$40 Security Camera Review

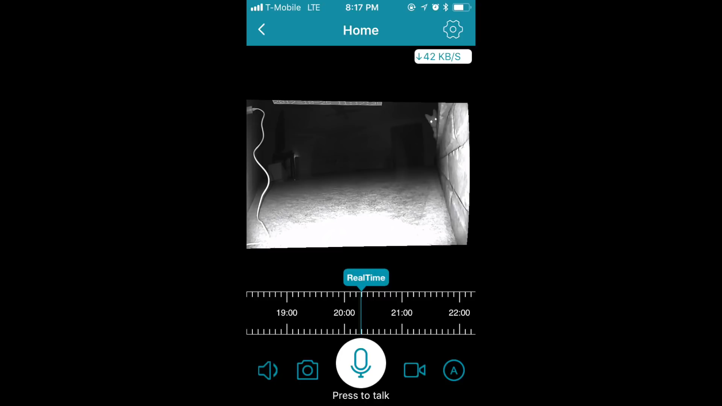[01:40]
What you're looking at here is the IPC 360 app, the app that's going to let you interact with your camera while you're away from the house. Tapping the icons on the bottom left hand side of the app will allow you to toggle volume as well as take a picture. The icons on the bottom right hand side allows you to take a video as well as change the definition of that video so that you can save space on your mobile device.